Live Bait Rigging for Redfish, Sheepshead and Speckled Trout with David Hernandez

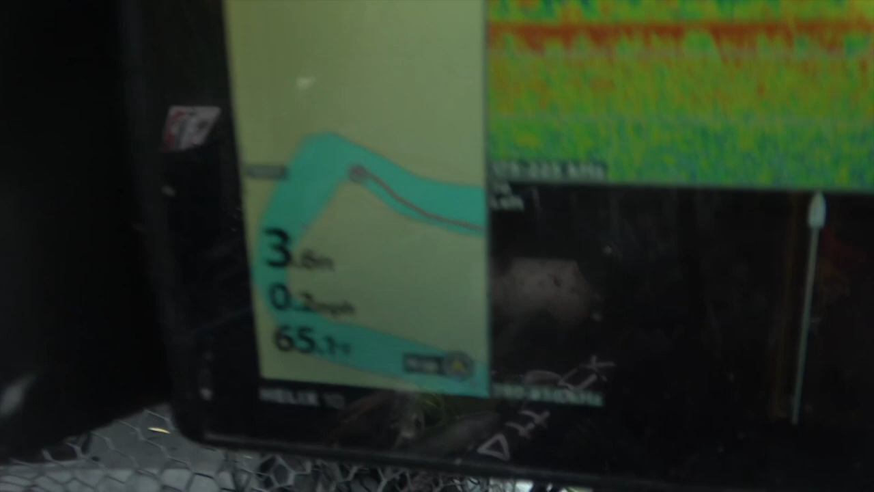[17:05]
Um, you know, we're positioned on the inside of this, of this turn here.
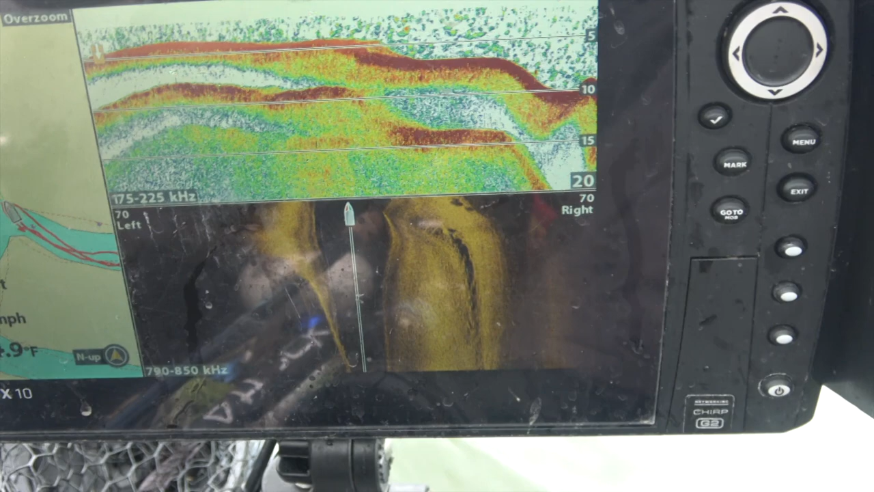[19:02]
And you can see that, that channel drop off really crisply.
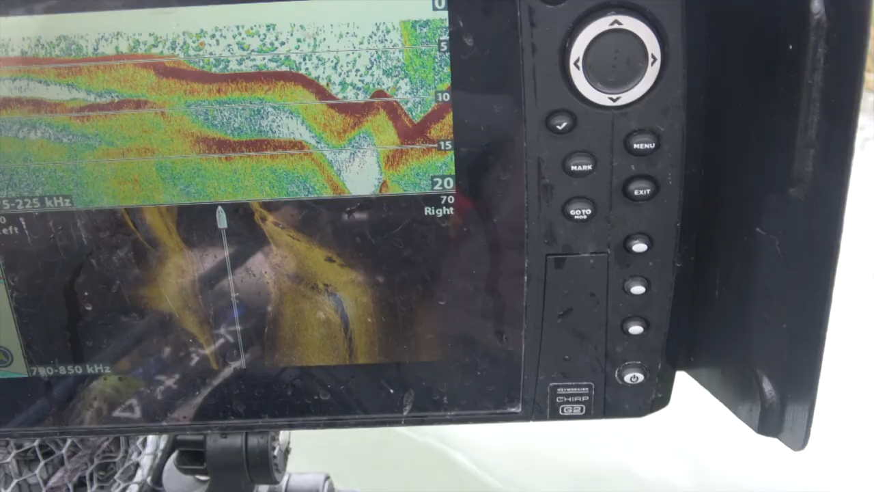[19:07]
And then as we come back up into the, into the grass, you can see it come right back up.